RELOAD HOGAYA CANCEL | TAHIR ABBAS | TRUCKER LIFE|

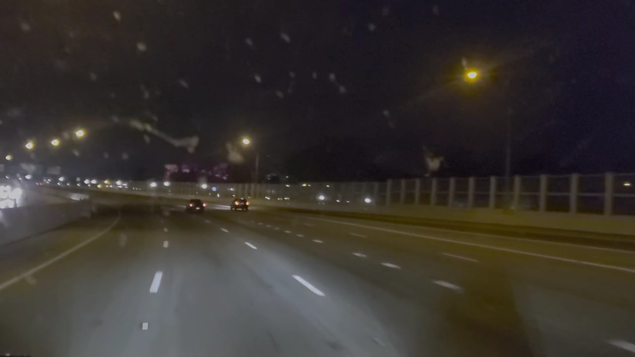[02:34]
रात को चलाने का एक मज़ा जो है वो ये है कि ट्रैफिक नहीं है बिल्कुल रोडों के ऊपर, वरना ये बड़ा शहर है। अभी सिनसिनाटी की तरफ जा रहा हूँ, ये बड़ा शहर है, इधर जो है वो ट्रैफिक बहुत होती है। लो जी पूरे रात के 12 बज गए, तो अभी इधर पायलट पे आए हूँ, इधर फ्रैंकलिन ओहायो में।
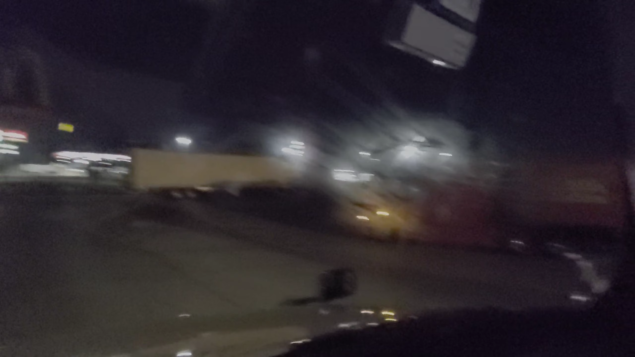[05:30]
इधर काफ़ी ट्रक्स जो है वो खड़े हुए हैं, तो
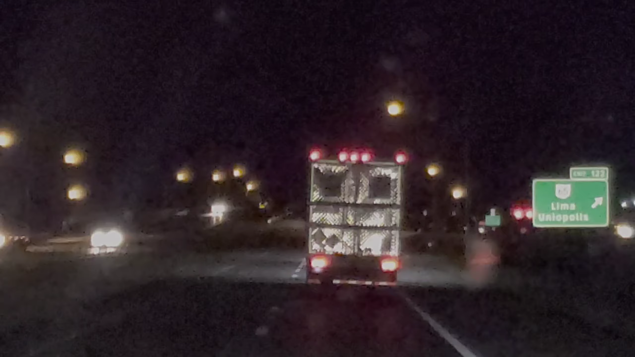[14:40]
तो ये मुझे पास करने की काफ़ी देर से ये कि तकरीबन 3-4 मिनट से ना मेरे बराबर में जा रहा था, दो ही लेने हैं, तो मैं भी 105 पे जा रहा था वो भी 105 पे,